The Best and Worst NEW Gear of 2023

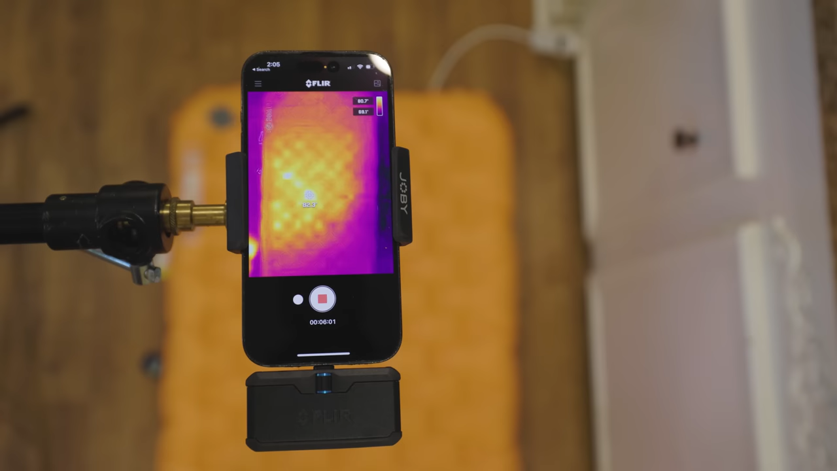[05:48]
thermal camera and as you can see the zoom pad seems to have some spots where it doesn't really insulate as much but i compared it to my nemo insulated tensor that has the same r
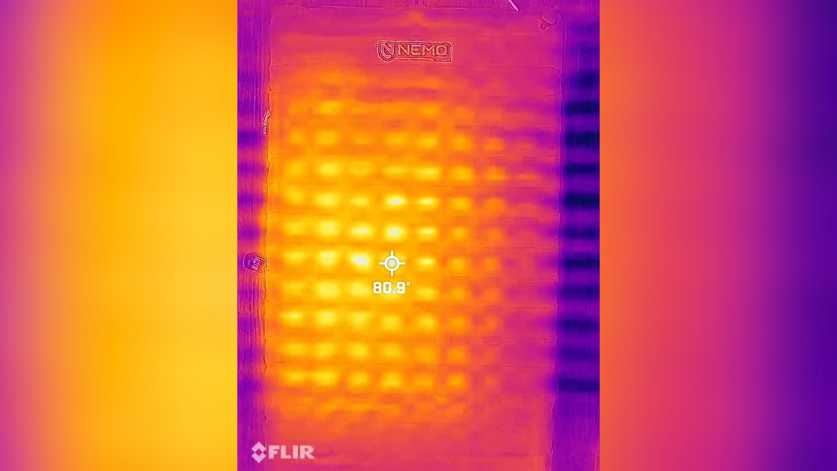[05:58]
value and i've trusted without hesitation for the last year now i'm not sure
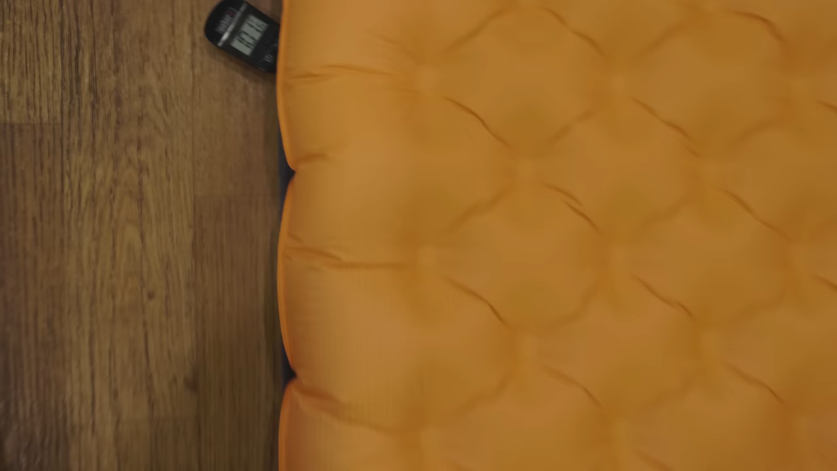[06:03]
how accurate my testing was but i couldn't see a
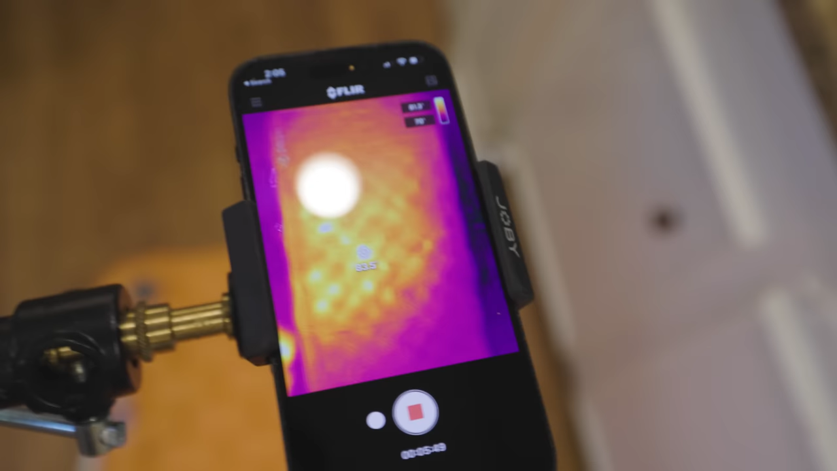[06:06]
big difference
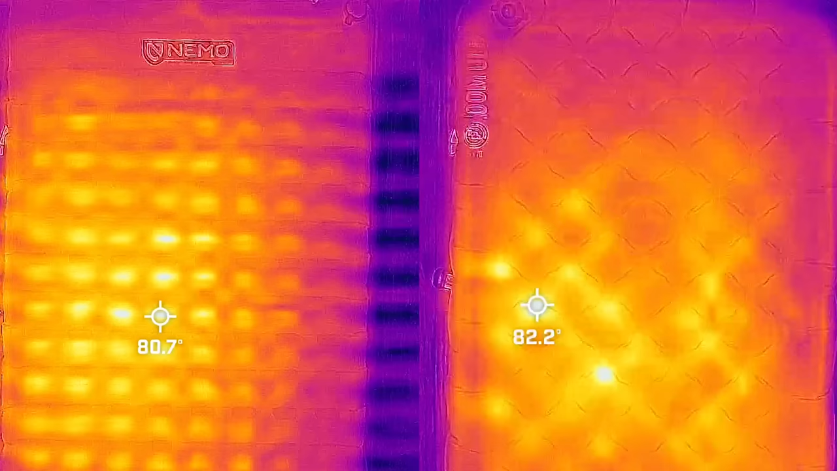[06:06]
between the tensor and the zoom and i've never really had a problem with my tensor even